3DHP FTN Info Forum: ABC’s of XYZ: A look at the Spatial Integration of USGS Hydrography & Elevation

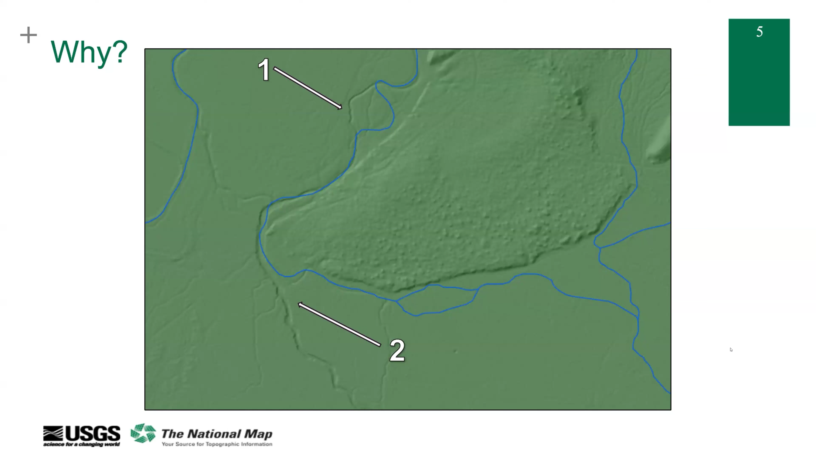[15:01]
They're in size, they're deep, they're long. They look like they're following the imagery much more closely than the historic mapping does. So, you know, circling back to the why are we doing this? Why does it matter? Well, we think perceptions matter and we think science matters.
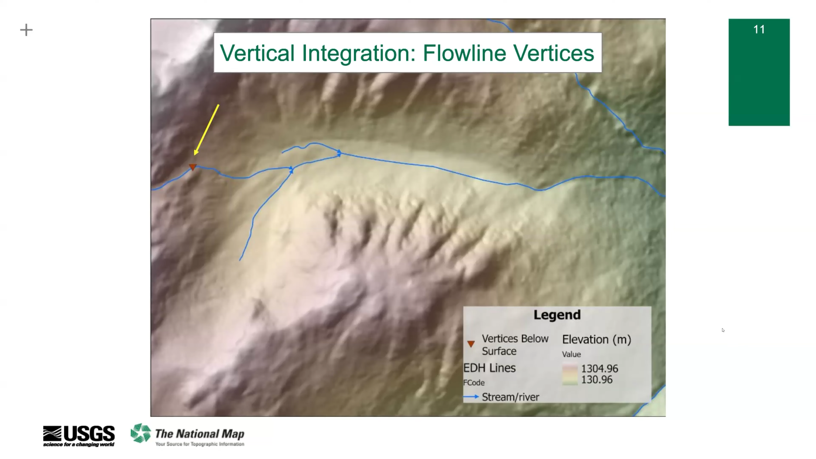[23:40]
And so that would be an error that we would review. Next slide, please. And then for horizontal integration, the specification states stream and other linear channel
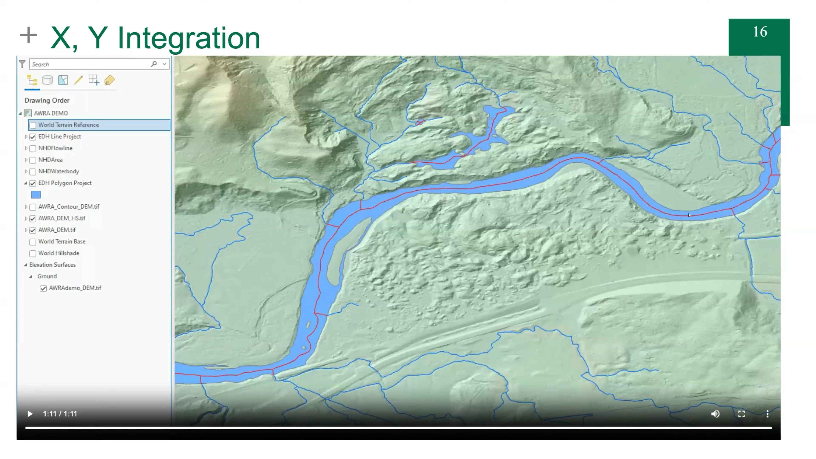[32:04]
But, you know, this is kind of what we're doing it for. I think if any of us were doing scientific or cartographic work, we would much more appreciate these features and their placement than, you know, the last version of these features. But again, you know, this is X, Y, and Z. This is not just the ABCs of XY.
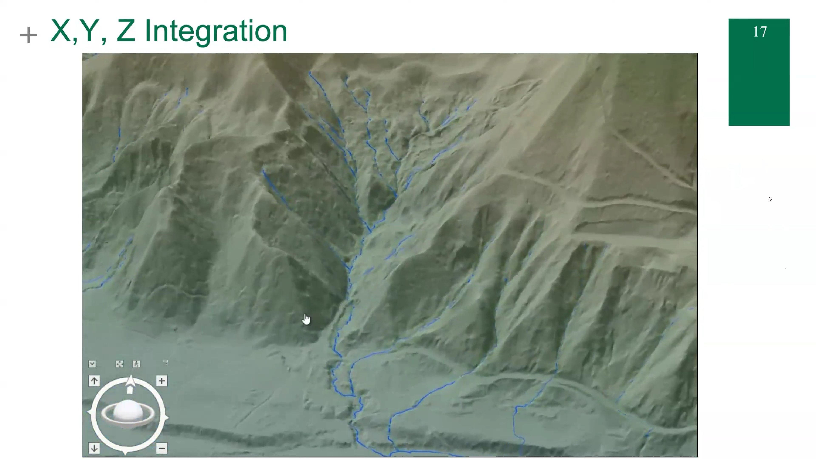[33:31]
We want single line streams in the deepest part of the channel. We want high resolution mapping of these features. That's what we're asking our contractors to provide using our own elevation products from the 3D elevation program, or the 3D elevation program, to create this EDH data that we ingest eventually into the 3DHP data model.
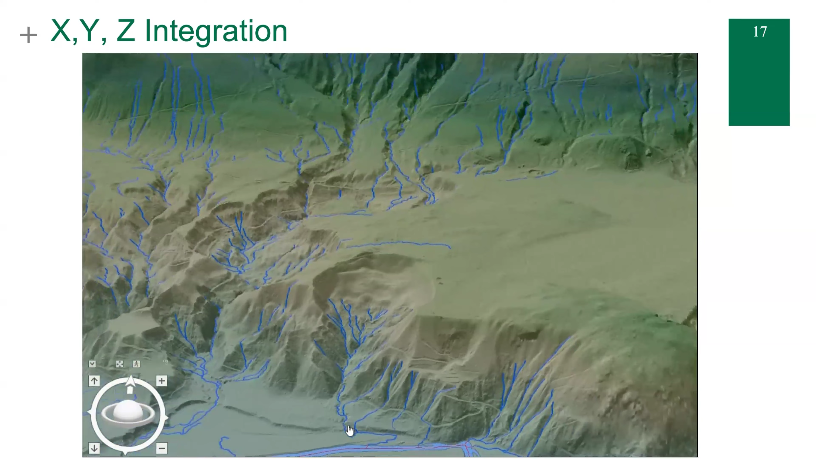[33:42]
And that's it. This is why we're doing it. And these are the results that we're getting using